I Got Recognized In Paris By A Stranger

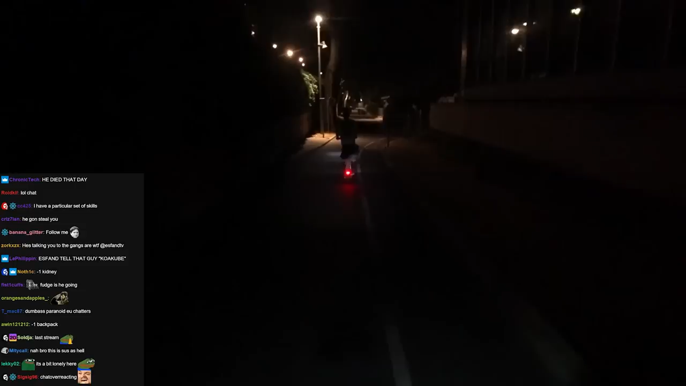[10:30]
Not a whole lot of light here. Jackie, I guess you're pretty good.